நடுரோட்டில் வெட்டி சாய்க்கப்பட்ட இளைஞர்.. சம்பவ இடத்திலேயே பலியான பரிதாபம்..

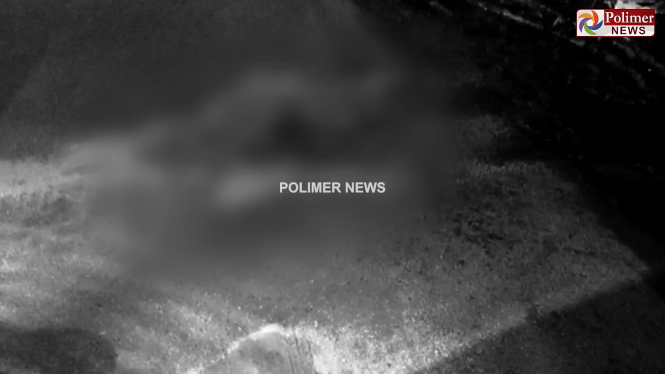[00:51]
கண்காணிப்பு கேமரா பதிவு காட்சிகளை கொண்டு மர்ம கும்பலை போலீசார் தேடி வருகின்றனர்.